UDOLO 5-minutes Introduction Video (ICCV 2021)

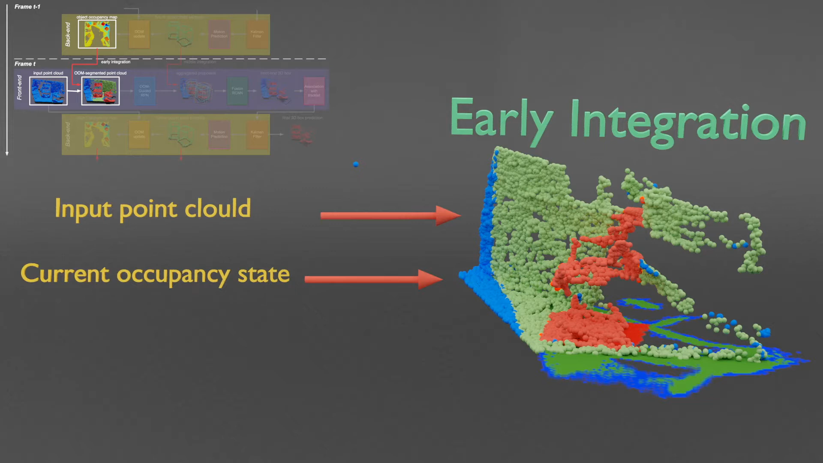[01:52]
the input point cloud is separated into three parts according to the corresponding world frame grid location. The red and green points represent the high object occupancy score and low object occupancy score regions, and the blue points represent the unobserved regions.
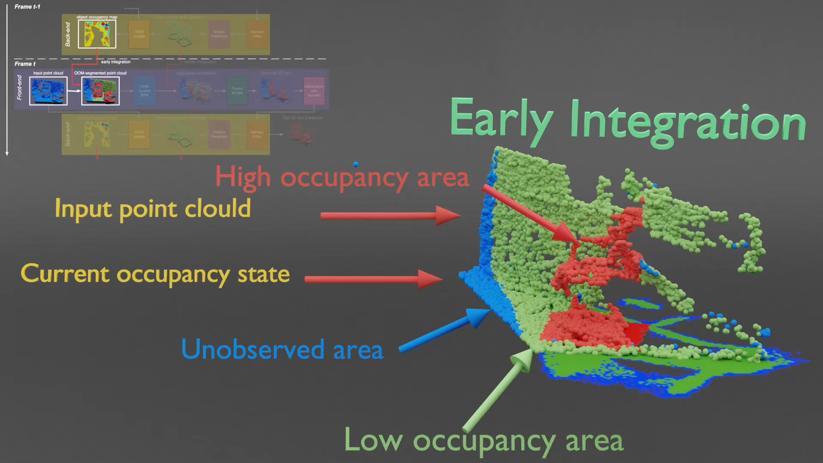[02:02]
At each time step, the front-end object occupancy map guide at RPN takes the point cloud as input, extracts current frame object proposals only in the regions that have high object occupancy scores given by the object occupancy map,
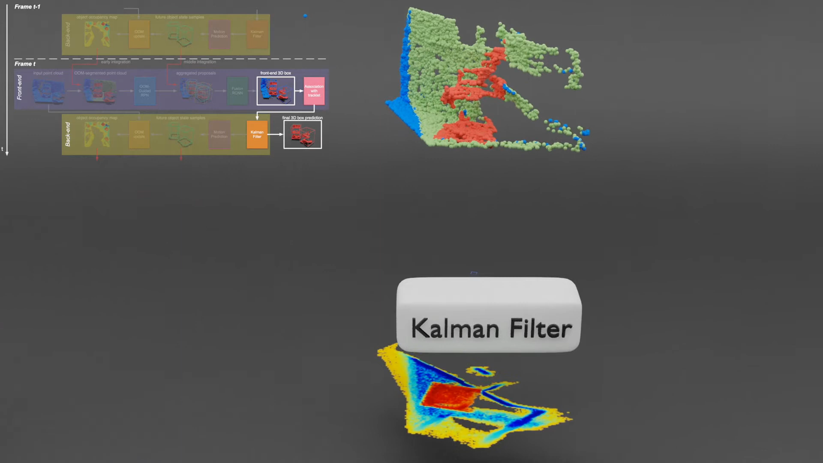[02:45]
After association with the tracklet, current front-end predictions are fed into the object bundle adjustment module to produce optimized object states as the now bounding box prediction.
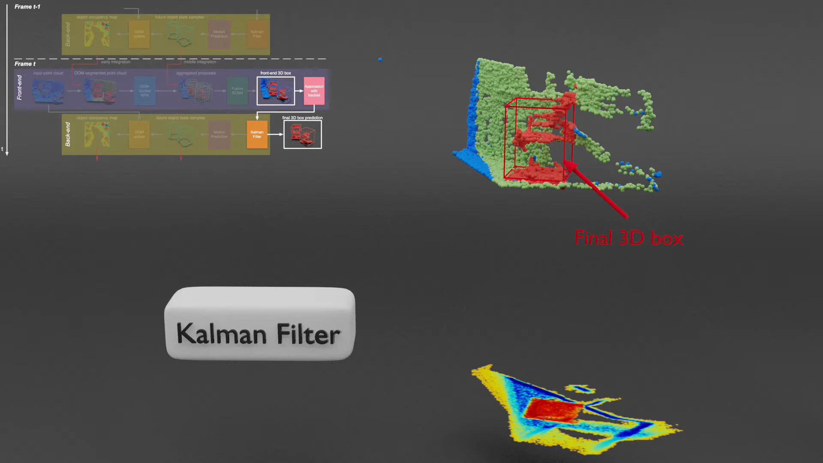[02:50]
With the future object states given by the motion prediction module,
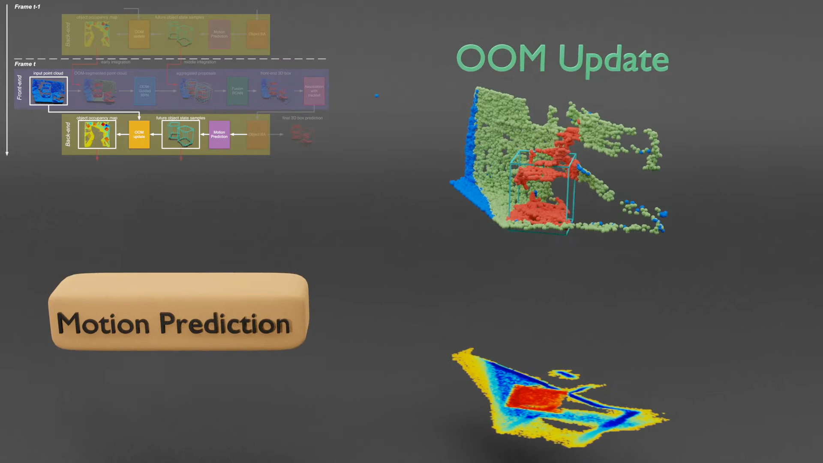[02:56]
the object occupancy map is updated, the value of the area inside any 3D bounding box is added by 1, which means that the probability of an object in that area is increased while the value outside the box is subtracted by 1.
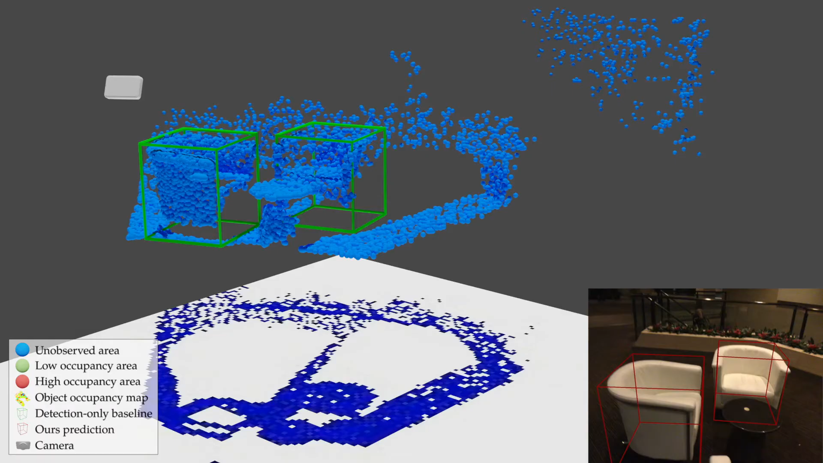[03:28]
As before, let's use different colors to represent different regions.
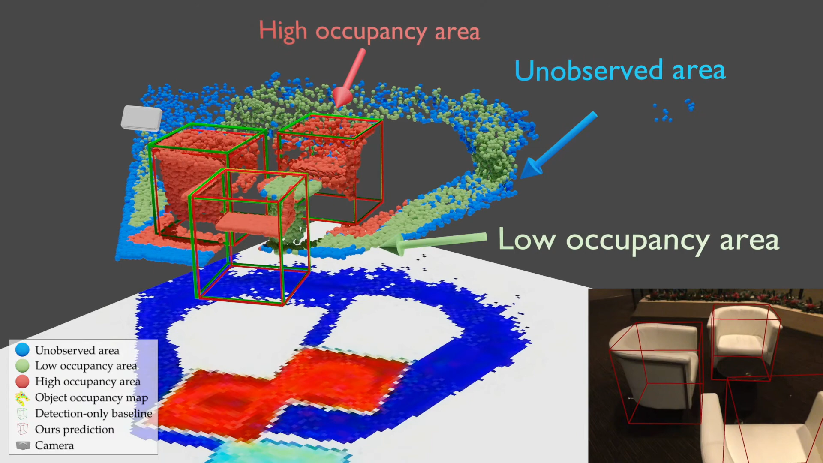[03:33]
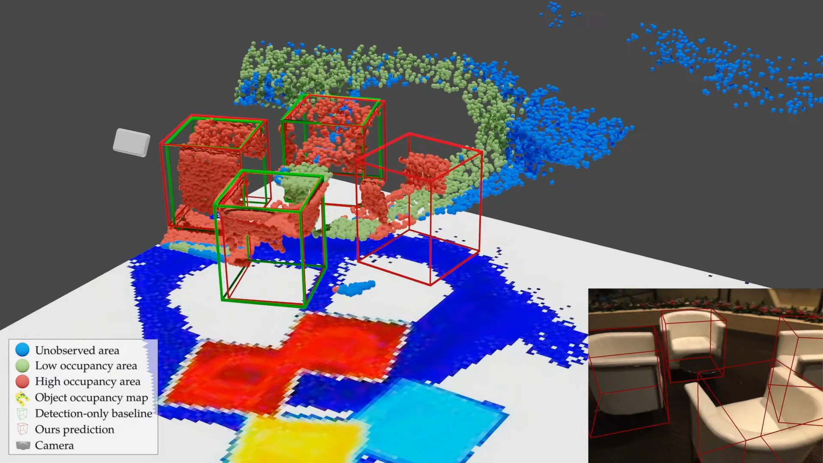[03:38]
Notice that our method can handle strong truncation.
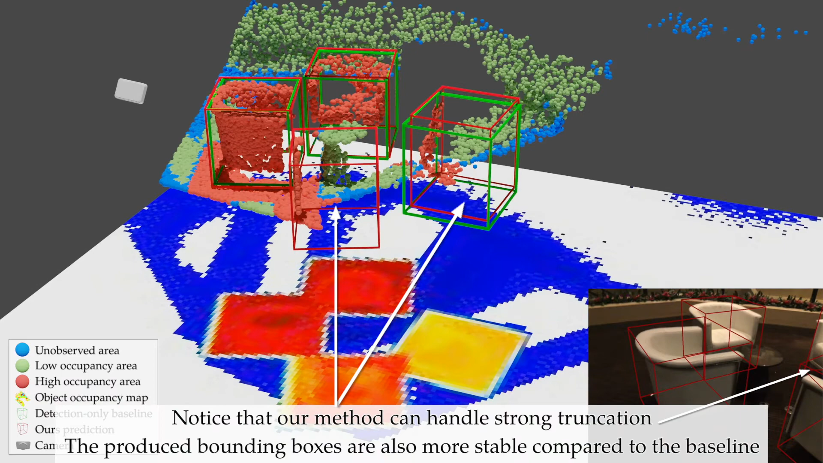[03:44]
The produced bounding boxes are also more stable compared to the baseline.
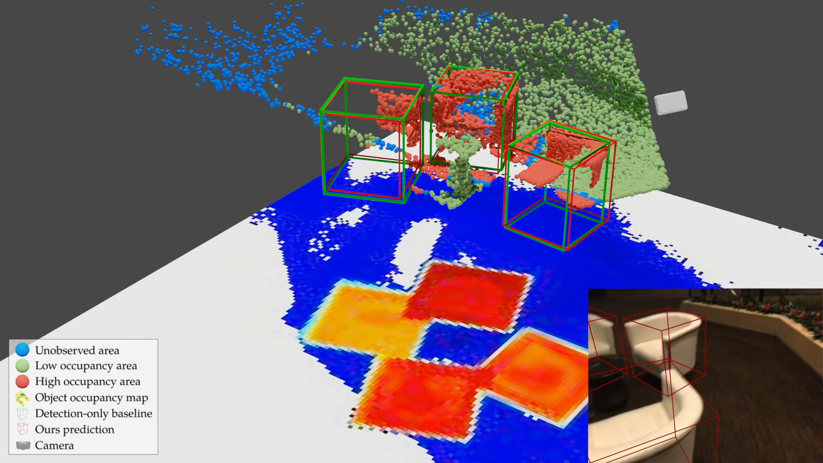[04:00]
Next, we'll show some results on outdoor dataset kitty.
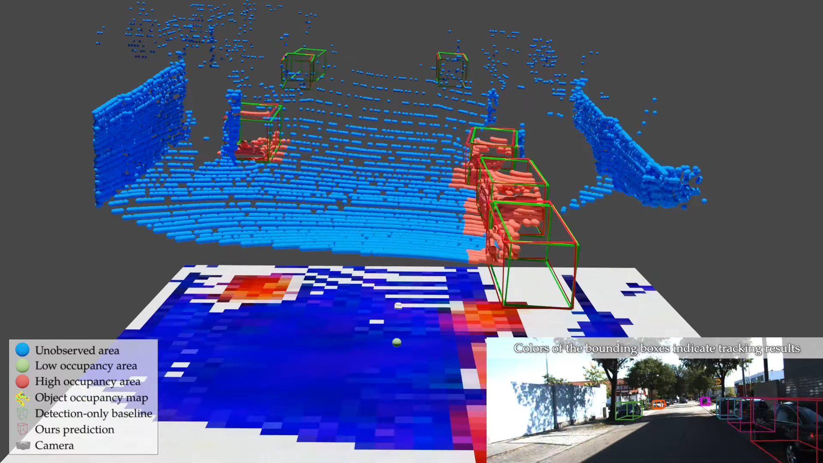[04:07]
We use different colored 3D bounding
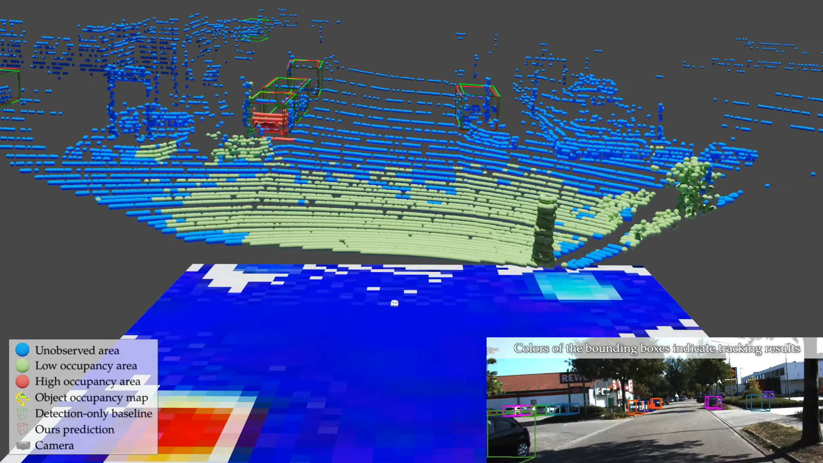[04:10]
boxes to represent different IDs on the RGB map.
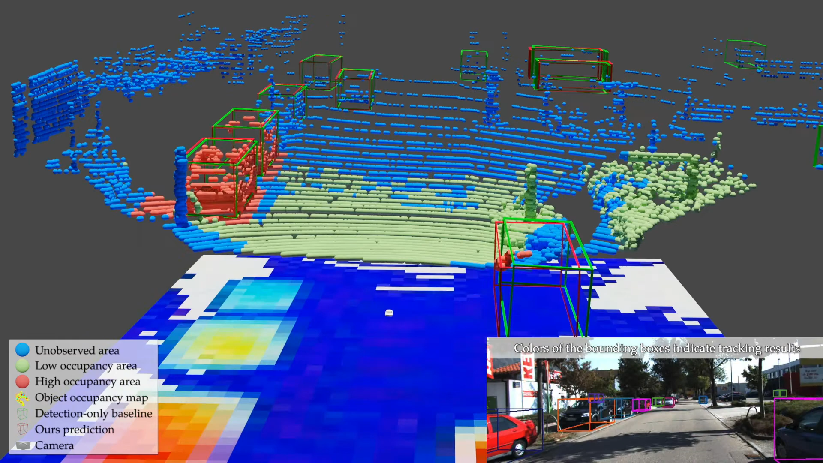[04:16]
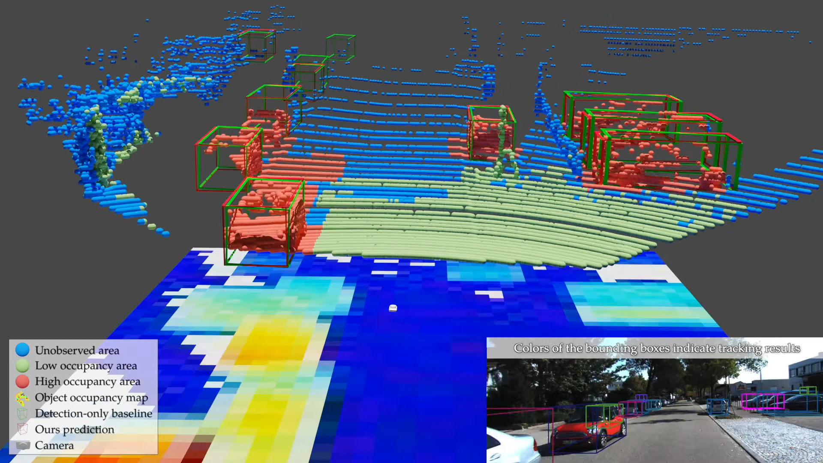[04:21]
We can see that our method is more stable than the baseline.
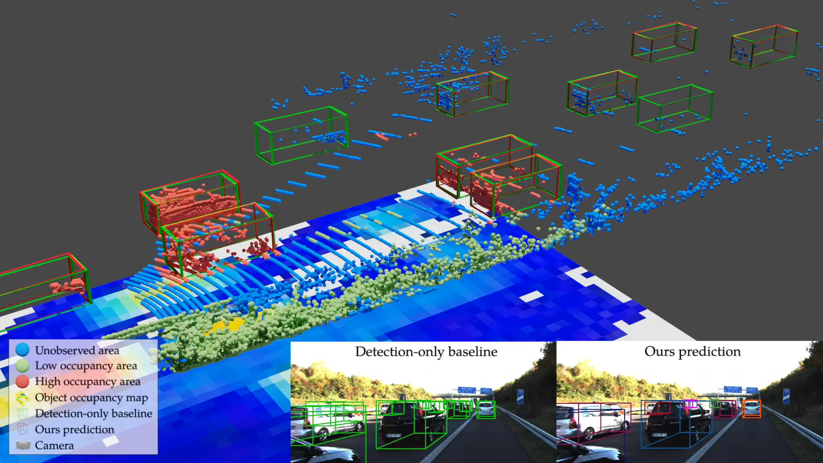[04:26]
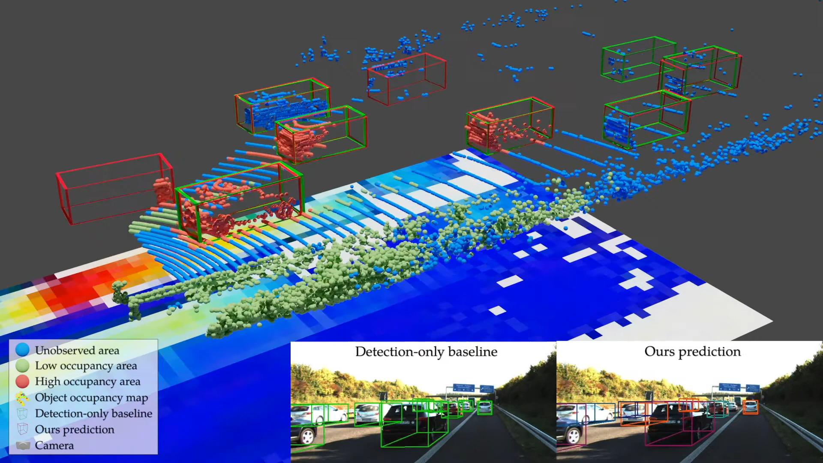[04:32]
We can see that
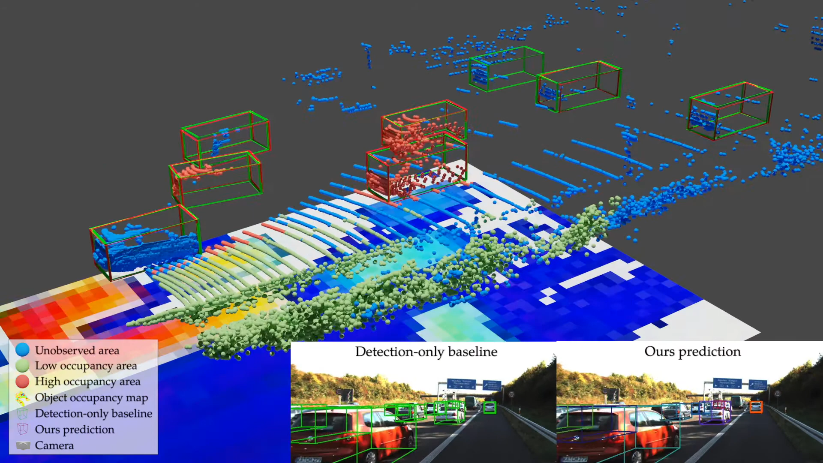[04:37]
our method is more stable than the baseline.